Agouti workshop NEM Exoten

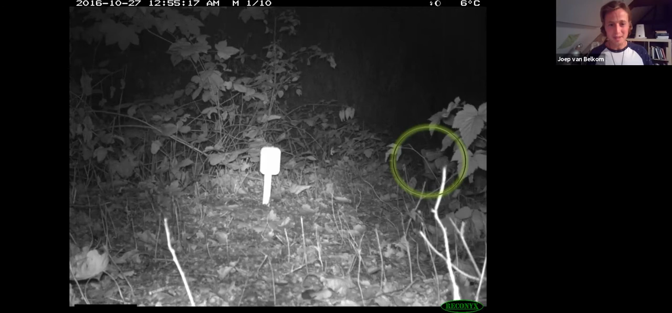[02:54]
Want dan worden er overal muisjes gezien. Maar nee, heel goed. En hier gaat het om een steenmarter en dat weet ik ook wel, omdat die vaker op de foto is gekomen. Maar je kunt het ook deels zien aan de kleine oortjes die je links ziet. En de grote, je ziet een blikje sardientjes daar in het midden staan, dus dan heb je toch een referentiepunt qua grote. Maar het is dus niet altijd even makkelijk. En soms lijkt het dus alsof je niks ziet op de camera, maar uiteindelijk zie je toch wel dat er ergens wat wordt gesignaleerd.
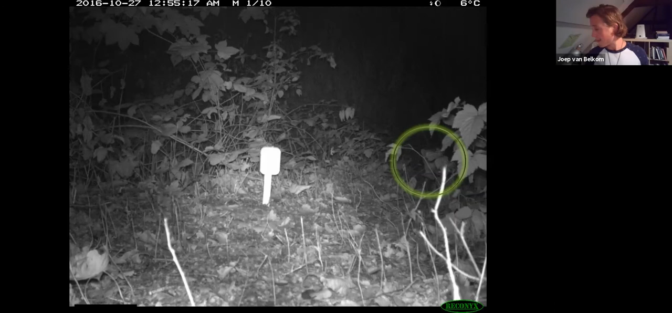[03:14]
Een ander leuk iets wat ik eventjes met jullie wilde delen, dat is een collega van ons, Dick Becker. Die heeft deze video van Waspeerhonden.
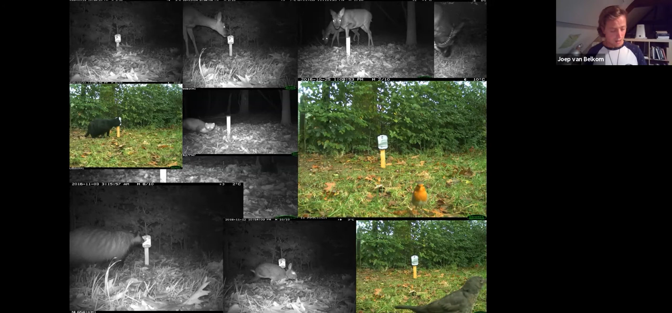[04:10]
Want zo'n camera die detecteert een warmteverschil en beweging. En dan legt hij al wat vast. Ja, heel veel dieren kunnen er van langs bewegen. En daarmee dus ook hartstikke veel data.
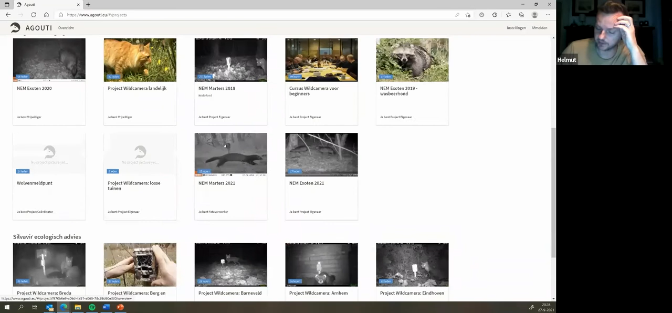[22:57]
Het is voor mij de eerste keer dat ik nu meedoen en met dit programma dus werk. Maar dit is dus geen programma wat automatisch een dier uit de foto kan scannen.
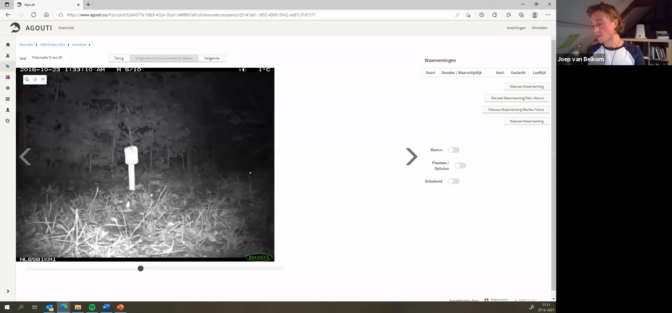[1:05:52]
Ik hoop dat jullie dit ook zien. Ja. Dat is het voordeel trouwens. Als je hiermee echt spelt met de pijltjes. Dan zie je gewoon een verschil in contrast. En dat is ook het verschil met zo'n stay-mart ready. Dat moeilijke beeld. Wat ik in het begin niet zie in de presentatie. Door zulke dingen te doen. Zie je in één keer iets verdwijnen. En dat maakt het in één keer inzichtelijk. Maar in dit geval. We zien wel dat er iets voor de camera beweegt. Maar niet wat. Dus dat wordt dan onbekend. En dan gaan we weer. Automatisch door naar de volgende. Even laden. Mag ik een vraag stellen tussendoor? Ja hoor. Is het ook mogelijk om het beeld lichter of donkerder te maken?
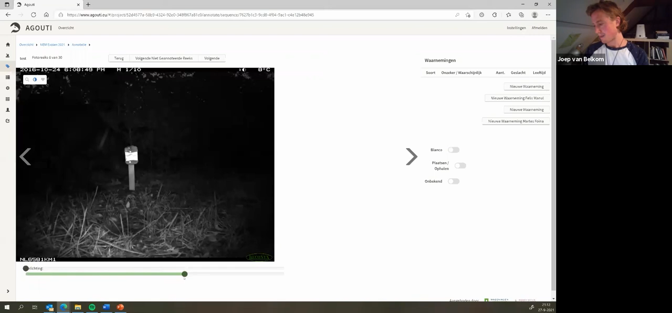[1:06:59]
Je ziet wel dat hij een beetje achterloopt. Maar. Dit bedoel je denk ik toch? Ja. Zeker.
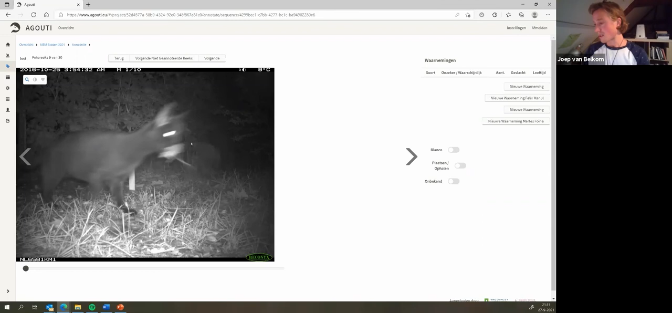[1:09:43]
Deze is toevallig niet zo heel scherp. Maar. Zijn wel interessant. Dit was overigens ook de enigste foto's. Volgens mij.
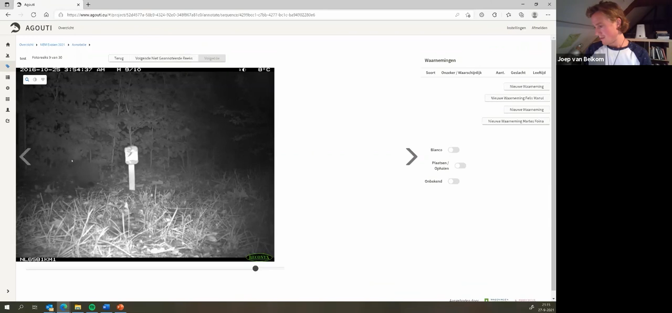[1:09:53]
Even kijken. Nou dan hebben we hier weer. De achterkant. Van de kat.
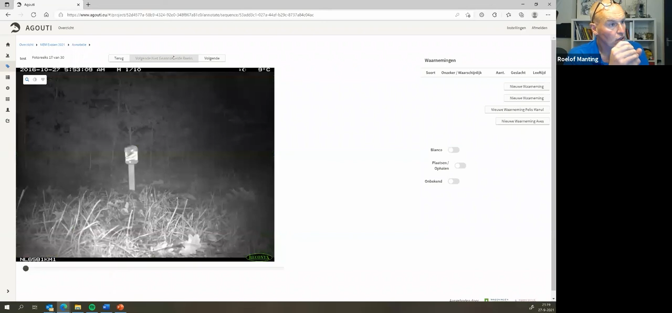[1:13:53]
Die hoef je niet zelf aan te maken eigenlijk. Nee, dat is dus de kracht een beetje van Aguti. Dat doet Aguti zelf. En dat doet hij op basis van parameters die wij invoeren. En dat kan dus per project een beetje verschillen. Maar over het algemeen is dat een seconde tussen de fotoreeksen. Dus stel dat een camera... Dat is eigenlijk een dier die voor de camera beweegt en blijft bewegen. Dat wordt dan eigenlijk een fotoreeks. Maar stel dat hij dan even uit beeld is en dan weer terug in beeld komt.
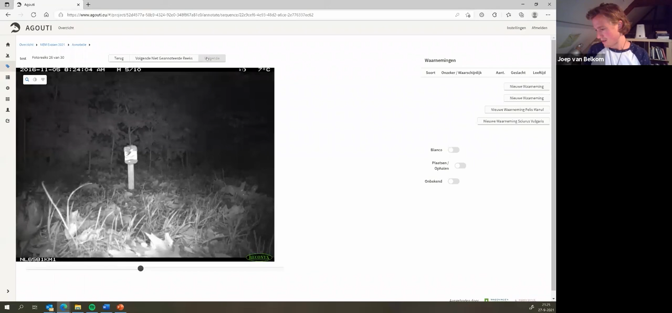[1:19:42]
Wel leuke beelden zo natuurlijk. Zo, en dan ben je bij 28. Oh, hier zie je trouwens nog. Dus je ziet wel met muizen en ratten. Dan is het al een stuk lastiger om te zien. En hier is die ook in één keer weg. Zie ik. Dat is echt alleen deze foto.
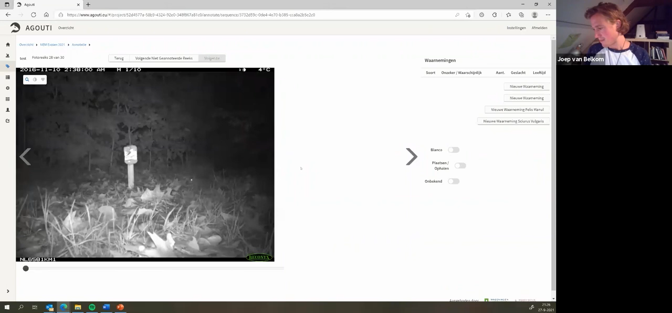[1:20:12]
Hier hebben we dus echt met een bruine rat te maken. Hier zie je trouwens een foto. Dus hier zien we 7 van de 40. Dus in dit geval heb je dus wat meer foto's. Onder deze kleine. Een konijntje die de langzamerhand toch wel voor het langs lucht. Maar hier is dus ook een geval van de konijn. Die wordt al eigenlijk eerder waargenomen dan dat die in beeld is.
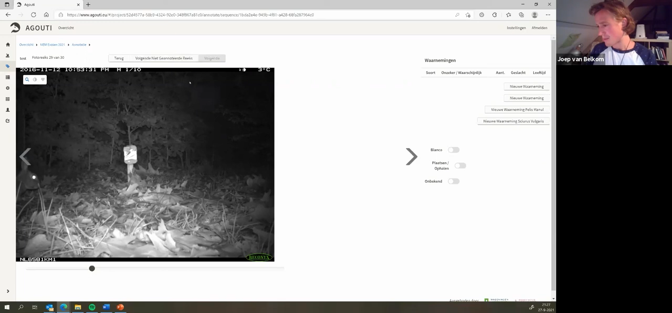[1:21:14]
De sensor wel, maar het zicht niet of niet inzichtelijk brengt. Nou en dan vervolgens zijn we bij de laatste. Dat is nummer 30. Als het goed is zie je dan mijn arm weer ervoor langs bewegen. Misschien heb ik dat niet voor deze gedaan. Maar ja, kijk.